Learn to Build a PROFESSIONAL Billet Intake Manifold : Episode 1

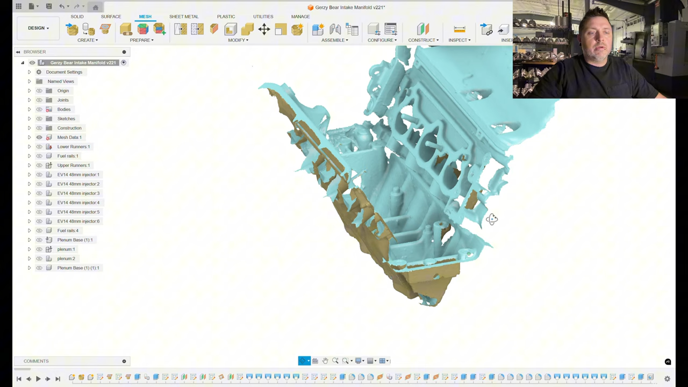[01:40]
And he supplied me this scan of the engine, which is pretty rough.
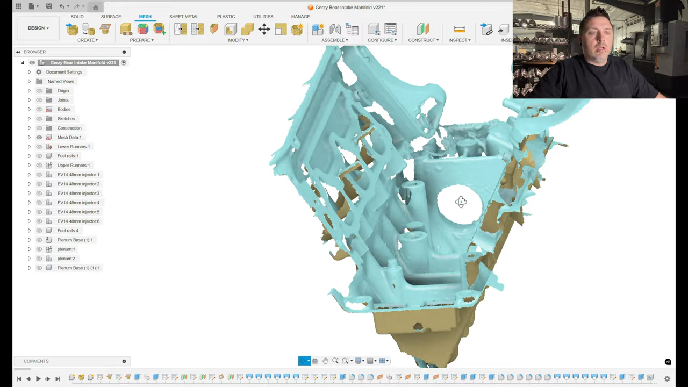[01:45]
So it wasn't really good to pull data off of as far as like the flanges, but it was good for creating the planes and locating the sketches of the flanges as I drew them. The other big mistake I made is this was one of the first times I've ever worked with mesh data as well. So the biggest mistake I made was not aligning my planes that
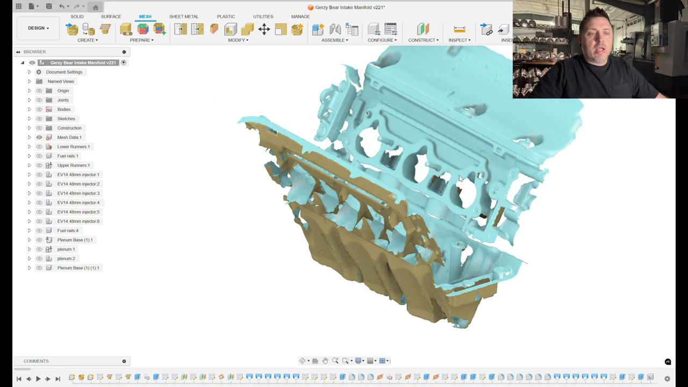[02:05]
I created to the origin of this whole model here. If we look at this, here's the two construction planes I created. I did that by going up here into the mesh editor here. I imported the mesh using the insert mesh function. And then if you direct edit the mesh, it'll allow you to create planes based off of points on those faces.